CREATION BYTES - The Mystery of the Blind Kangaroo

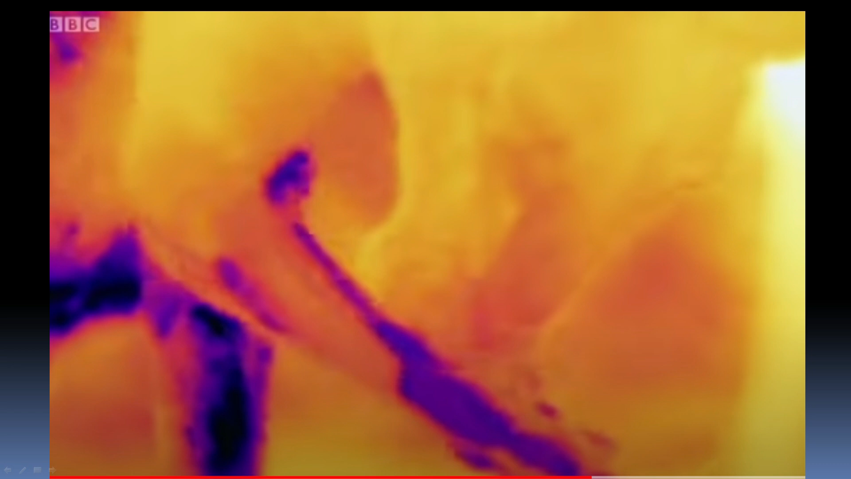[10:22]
picture showing you that here is the kangaroo's body. You can see how hot it is, and right here on the forearm, it's licking its forearm, right there on the forearm, it shows that it's cool. It actually works. Again, who taught the kangaroo how to cool itself?